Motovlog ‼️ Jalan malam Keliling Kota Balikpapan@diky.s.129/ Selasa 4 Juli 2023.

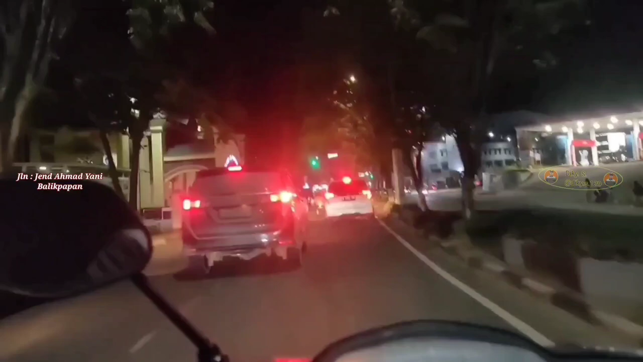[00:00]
Simpang lima Muara Rapak. Titik nolnya Balikpapan ini. Simpang lima Muara Rapak.
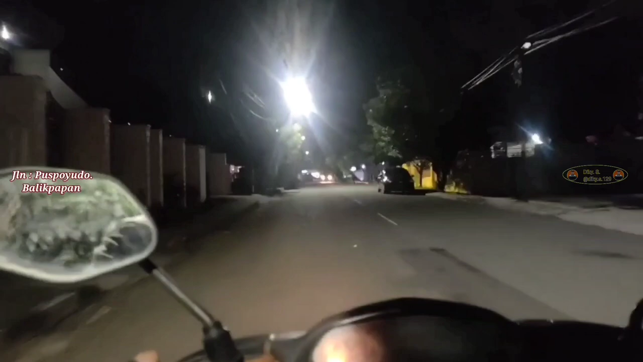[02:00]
Suasana malam hari di Jalan Puspayudha sesuai dengan rute. Malam hari ini saya mau lewat Jalan Telaga Sari, kemudian Marta Dinata, lanjut
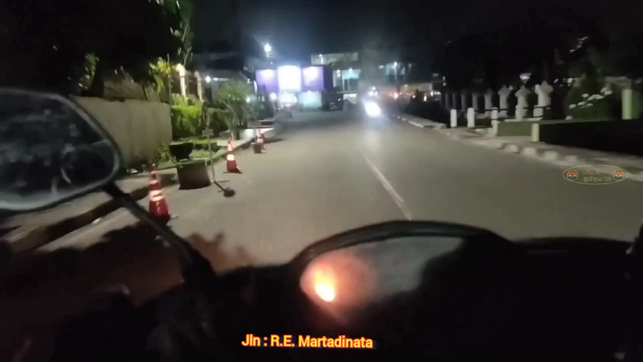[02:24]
tembus Jalan Jenderal Ahmad Yani, kemudian
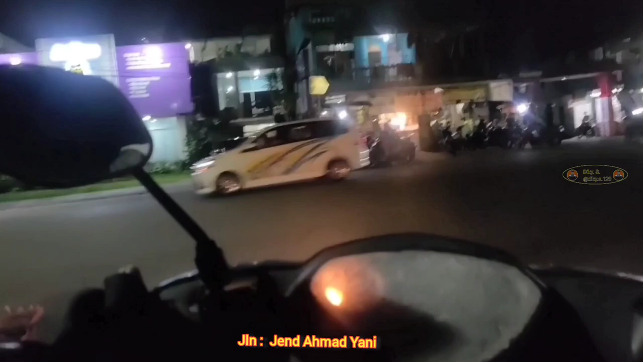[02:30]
Simpang 5 Muara Rapak,
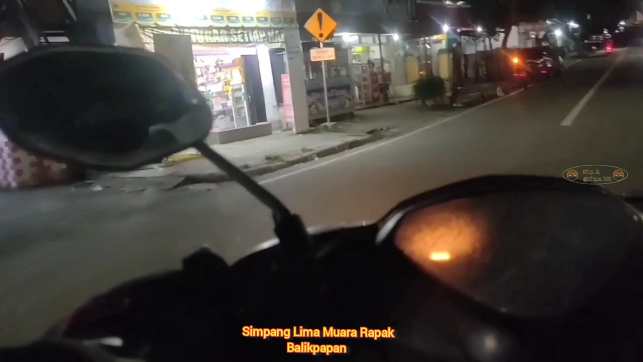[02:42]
terus lanjut lagi Jalan MT Aryono. Ya mudah-mudahan aja BBM saya ini cukup, mau jalan jauh-jauh juga
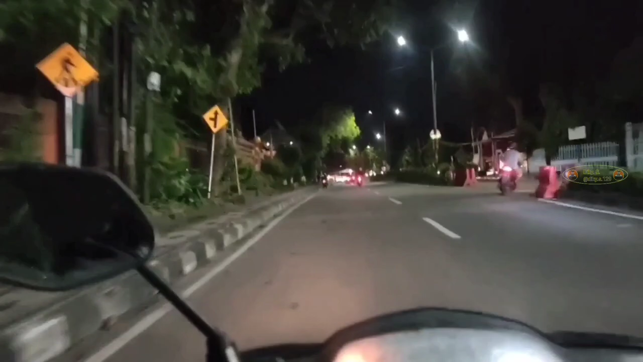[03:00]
BBM-nya menipis. Depan ini belok kiri karena saya mau lewat Telaga Sari, lewat Jalan Telaga Sari maksudnya.
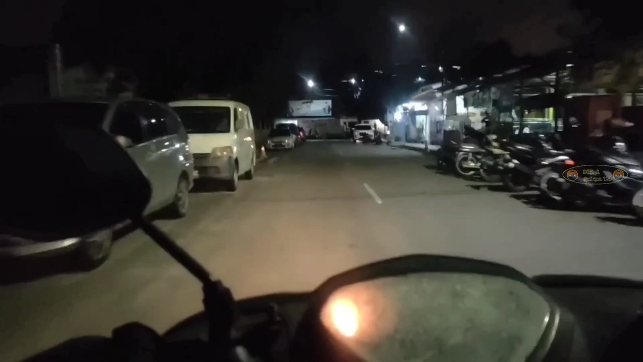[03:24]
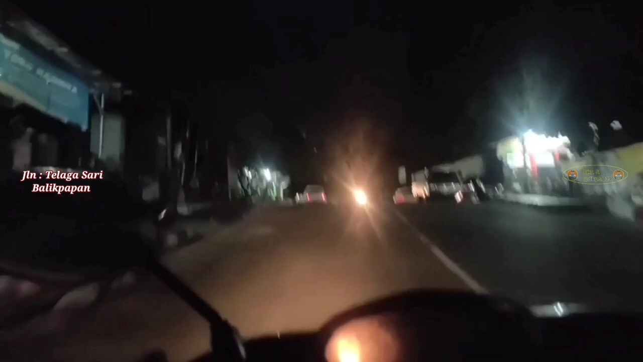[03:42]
Sebelah kanan ini lapangan tenis Manuntung, banyak mobil parkir, berarti ada yang main badminton kayaknya. Kayaknya begitu.
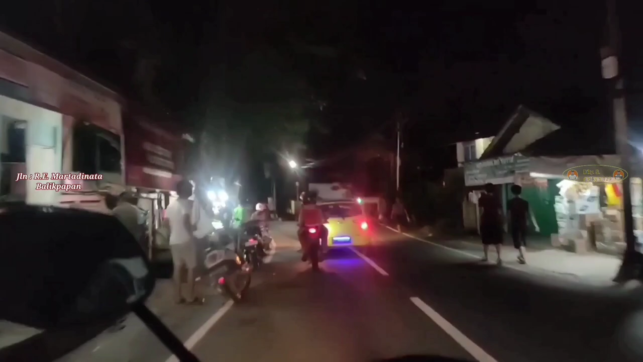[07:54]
belok kanan, tembus jalan Cemara, saya belok kiri.
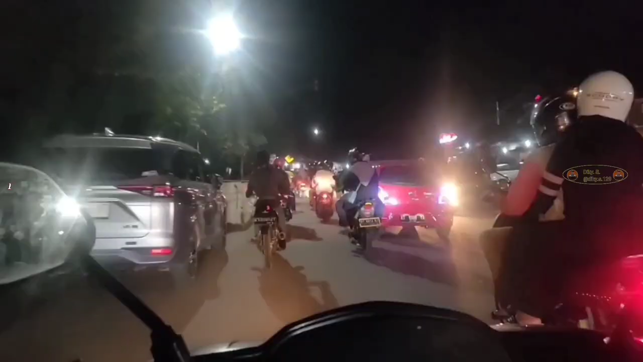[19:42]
Lumayan agak padat ini untuk kendaraan di malam hari ini, hari
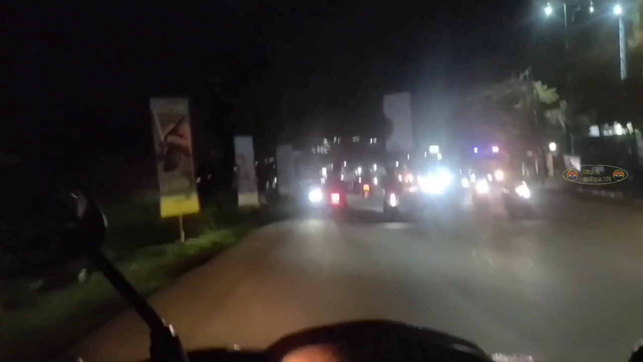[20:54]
TPU sebelah kiri, TPU kilometer 4. Assalamualaikum ya ahli kubur. Sebelah kiri saya tadi tuh.
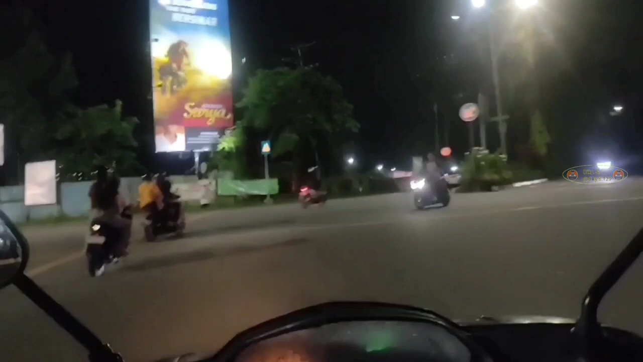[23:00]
masuk di jalan MT Haryono. Banyak pedagang buah.
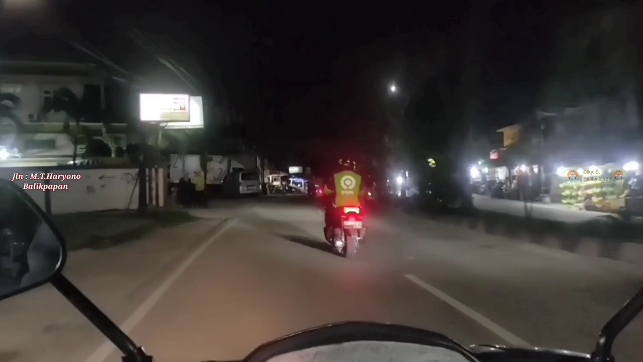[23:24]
Nangkanya mantap, gede-gede lagi. Ada buah singkong, buah ulu, mantapnya. Kalau bawa uang berhenti aku beli tadi, beli singkong, beli telo, ubi rambat.
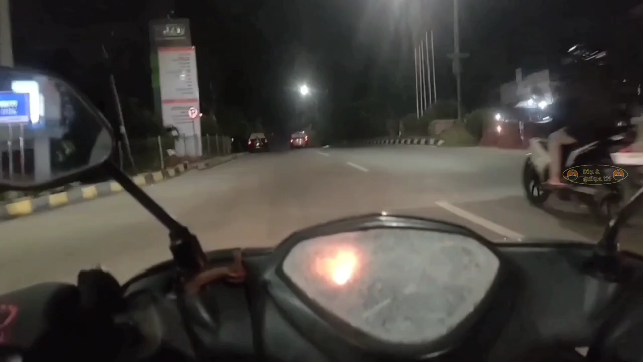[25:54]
Saya mau belok ke kanan. Putar balik. Kemudian nanti saya tembus di jalan
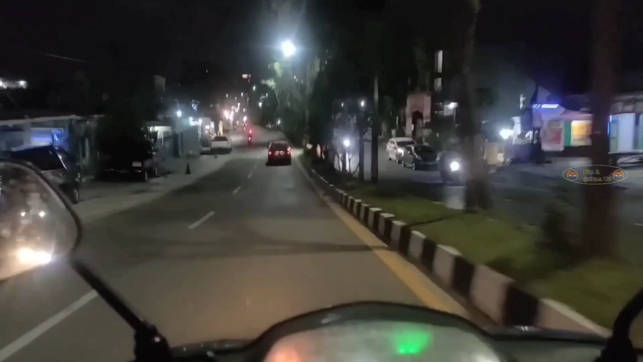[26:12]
Indra Kilastra 3 Kampung Timur. Nah, dibolehkan muter balik lewat sini. Jadi muter di sana tadi nggak boleh, ada rambu-rambunya. Yuk, puter balik.
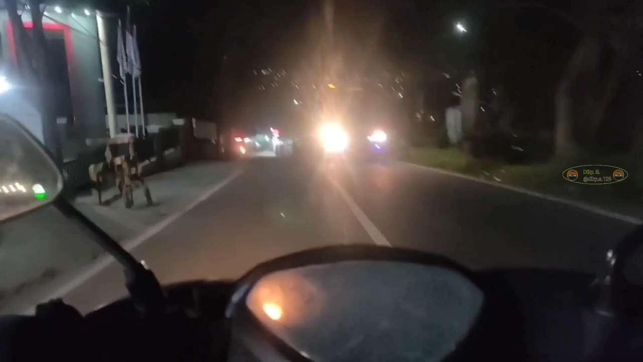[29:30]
Suasana malam melintas di Jalan Indrakila arah menuju kilo 2 ini apa? Wih, ramenya sebelah kiri. Warung nongki-nongki.
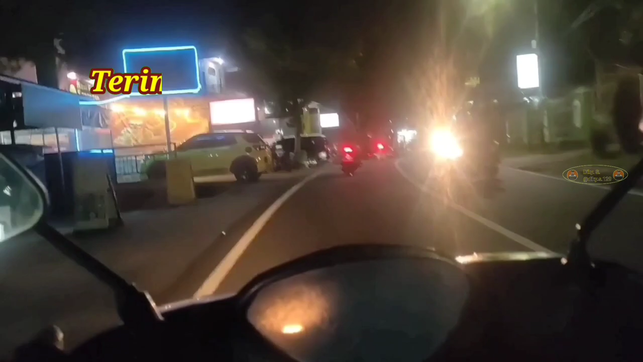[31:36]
Kampung Timur, Jalan Indrakila. Oke, terima kasih.